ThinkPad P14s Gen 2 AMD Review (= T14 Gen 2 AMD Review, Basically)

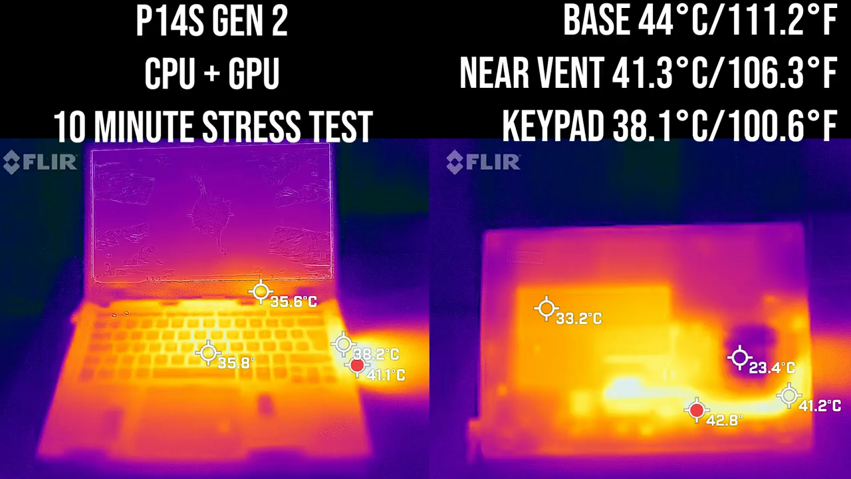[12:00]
The front of the laptop is quite cool, so that's good. Perhaps the best idea is to not put this on your lab when you're heavily stressing it. On the Intel model, we've definitely seen quite high peaks. On the AMD, you also see peaks in some workloads.